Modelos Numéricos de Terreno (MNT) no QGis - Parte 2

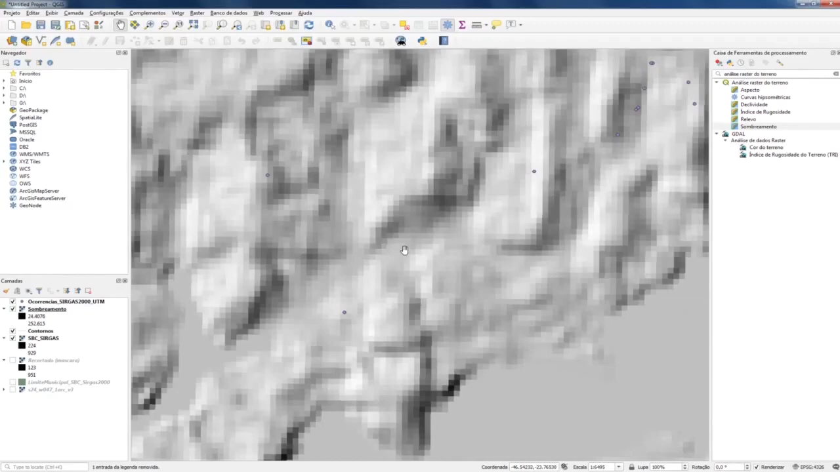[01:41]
Então, a resolução não é mais adequada se a gente quiser um nível de detalhamento maior. Mas a gente pode tentar trabalhar com uma resolução mais detalhada.
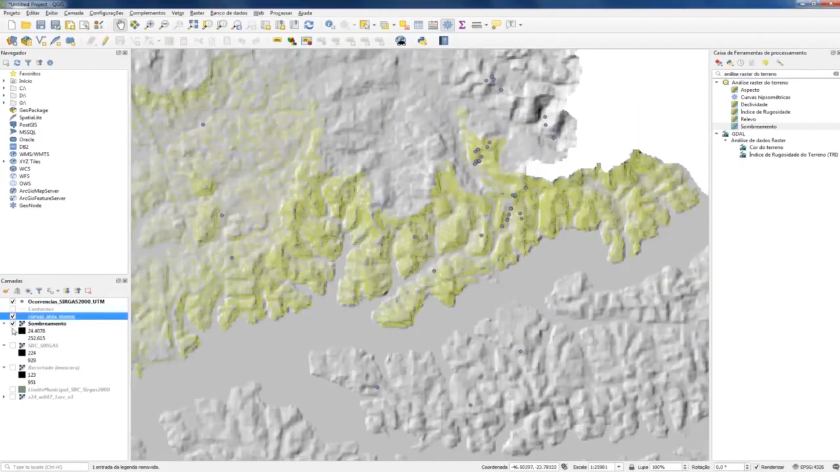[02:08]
E esse tem um intervalo menor também, entre cada linha. Elas têm 5 metros entre cada uma.
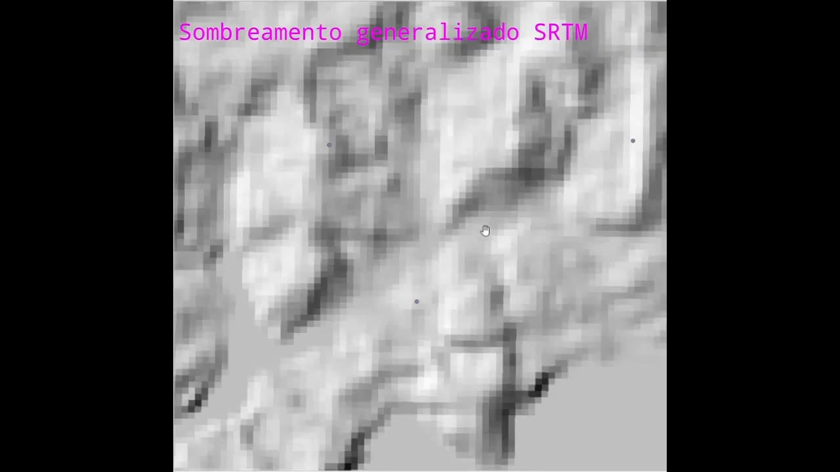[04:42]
Sombreamento generalizado E o que a gente gerou agora Mais detalhado Já que os intervalos Eram menores entre as linhas